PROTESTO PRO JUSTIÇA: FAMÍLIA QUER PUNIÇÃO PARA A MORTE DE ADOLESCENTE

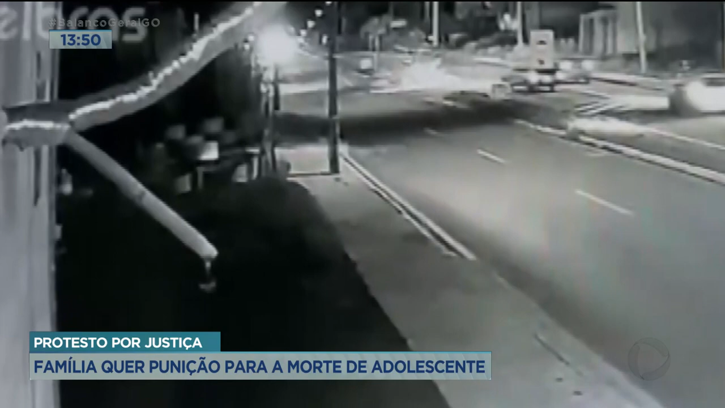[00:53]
As imagens de câmeras de segurança mostram o momento em que o carro sobe a avenida em alta velocidade e depois faz conversão proibida. Neste momento, o veículo atropela Dieliton. O motorista fugiu sem prestar socorro.